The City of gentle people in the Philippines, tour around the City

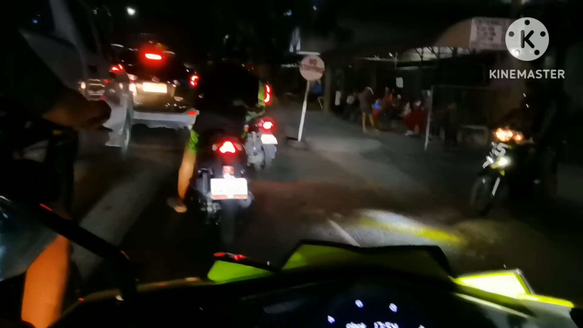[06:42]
Dahil ang sitwasyon, ganito ang sitwasyon sa traffic. Diri ang mga sasakyan ay nag-bumper to bumper.
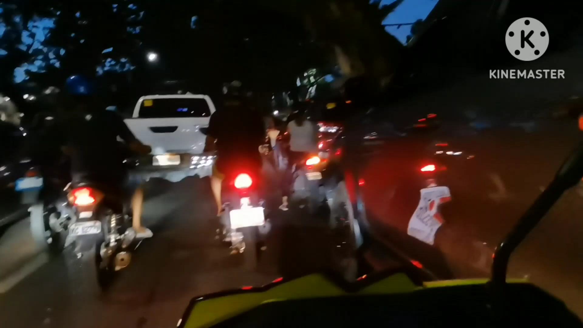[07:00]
Dahan lang sa pagmaneho, iwas grasya. So dito na kami sa magandang mga kainan.
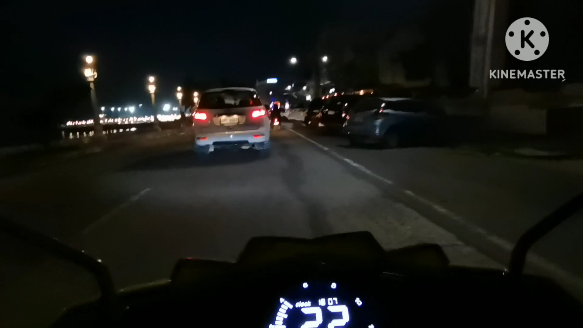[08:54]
this area here is Rizal Boulevard. Kaya minsan din is ano yung sasakyan is nag-parking sa dalan.
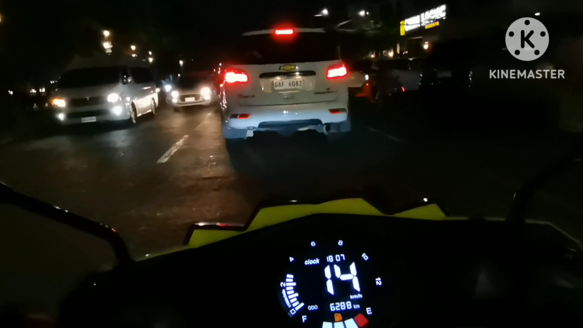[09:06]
Naglisod o lusot ang salakyan ng mas puno mitanan.
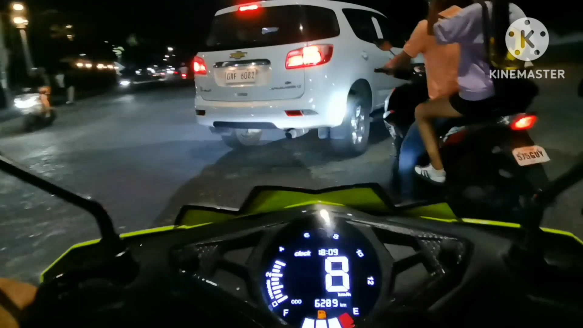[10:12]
Akurat ngayon is 6 o'clock, 9 minutes. So, traffic pa rin. Siguro, ang traffic dito, mga around 8 o'clock or 9 o'clock. Hindi na masyado ma-traffic dito.
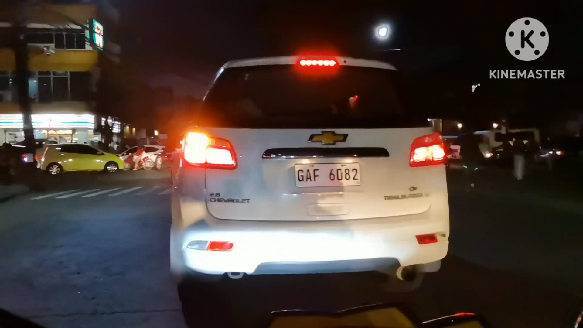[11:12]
ma-traffic practice sa oras na ito, because is nagano na yung paunahan na. So walang enforcer siguro nga nag-control, kaya na ganito ang sitwasyon for the traffic dito sa Musaninga Street. Miss, Musaninga Street. So hindi namin alam na street, basta dito sa kabila may katedral na, kampanaryo.
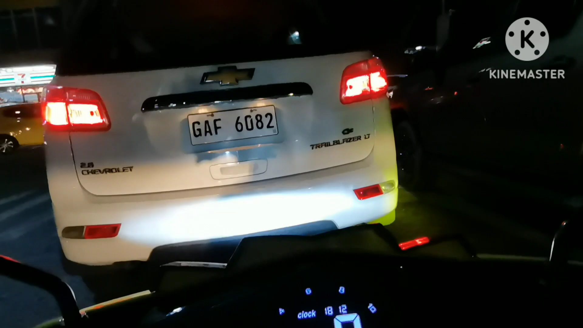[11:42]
Tapos pa rin yung tinatawag na paugatay ang status sa traffic dito. Yan, paano kaya makaligo ng series do Kapok Road. Ay, yung tigatakilid, drive ng driver series.
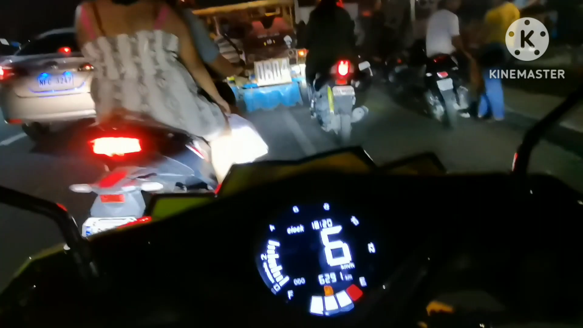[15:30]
dahil sa traffic, lahat ng mga motorcyclo dito na sa gilid dumaan with yung may white line na gutter,
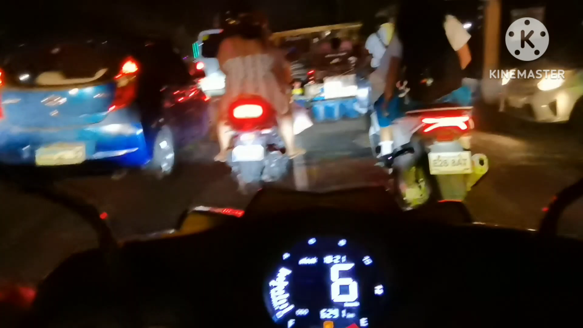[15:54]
kasi hindi na maiwasan, sobrang sikit ng traffic. So kanina pa kami, so pag may clutch yung motorsiklo mo dito, this situation, ubos yung clutch.
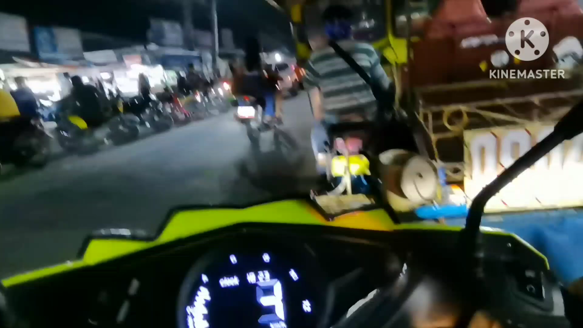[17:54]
Market here, traffic pa rin. So ito ang sinasabi yung ano sa Facebook, na yung nagpa-parking is left and right, hindi na control sa ano traffic management, kaya nagkaganito ang situation ng traffic. So, may nagpa-parking doon sa kapila, may nagpa-parking sa kapila. So lumiliit itong daanan.